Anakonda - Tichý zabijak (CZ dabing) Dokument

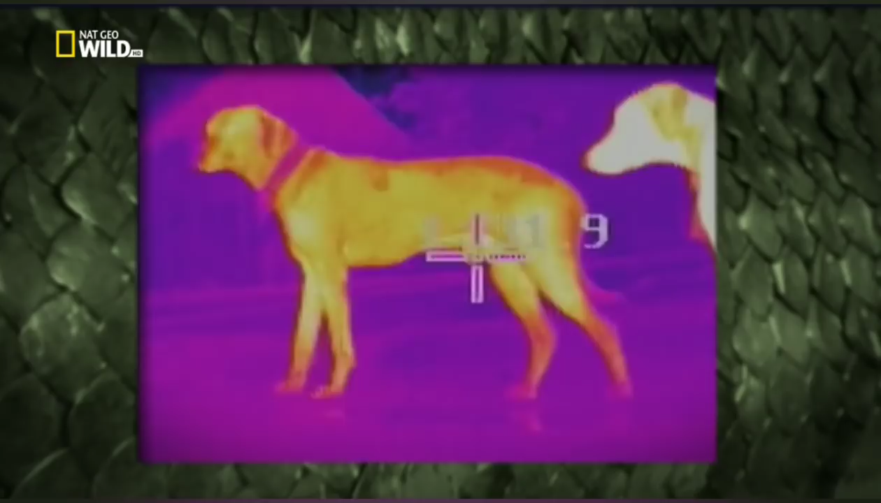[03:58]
Téměř každý organizmus má svou teplnou stopu. A ačkoliv had nevidí takto dokonalý obraz,
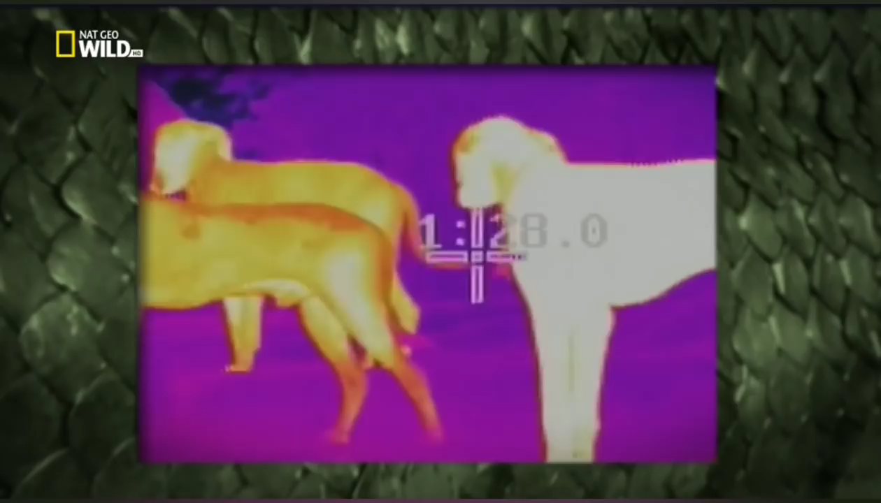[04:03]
jaký vidíme my na termální kamere, na vyhlédnutou kořist dokáže přesně zautočit.
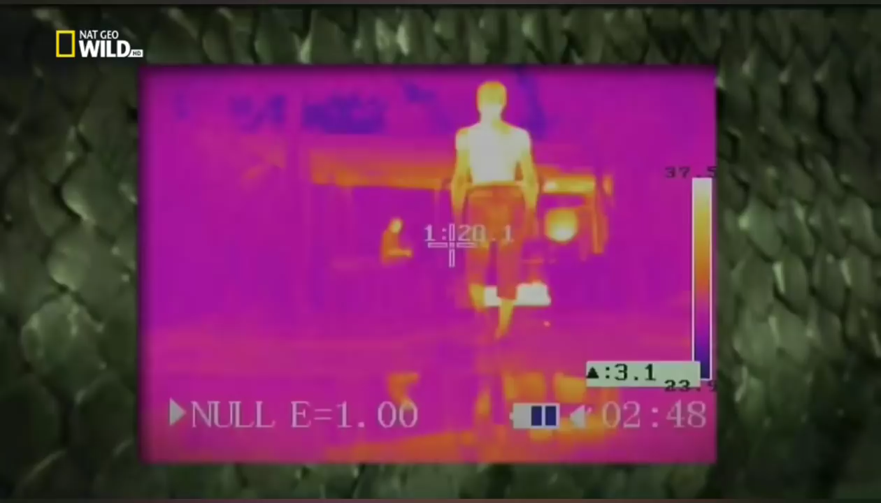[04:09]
Díky tomu, že Anakonda loví v noci, člověk si jejího řádení většinou nevšimne.
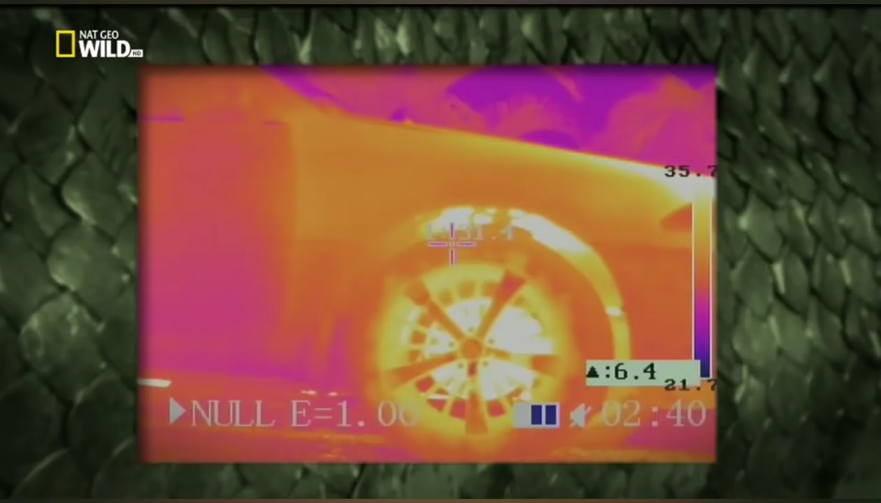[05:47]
Za chladné noci představuje motor auta příjemné útočiště.
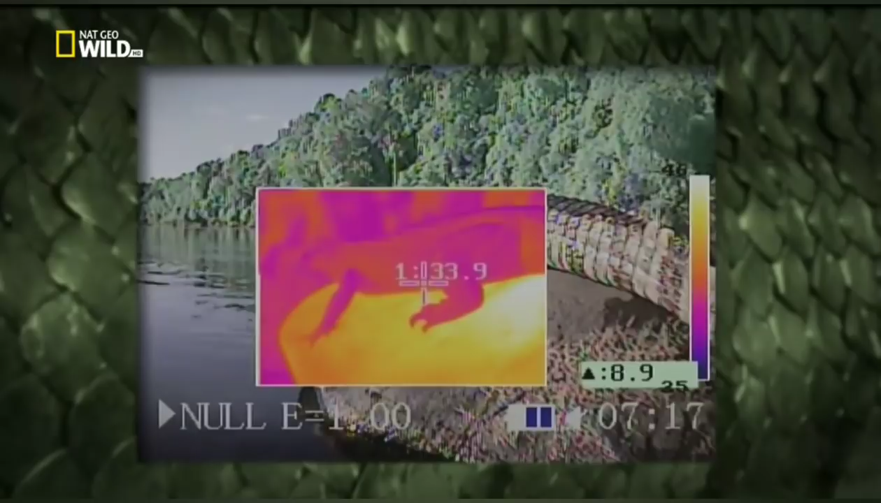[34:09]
Termální kamera nám jasně ukazuje, jakým způsobem ohřívají kámen a slunce kajmaní tělo.
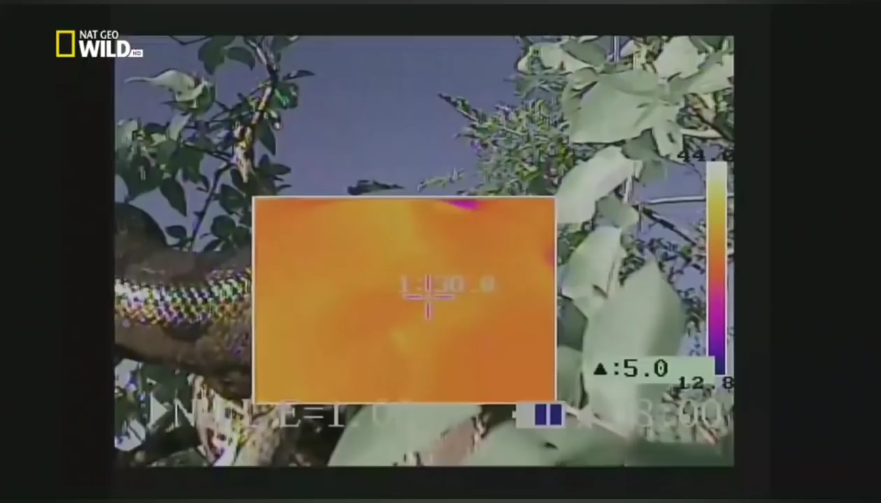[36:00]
Anakonda je připravena k akci při teplotě kolem 27 stupňů Celzia.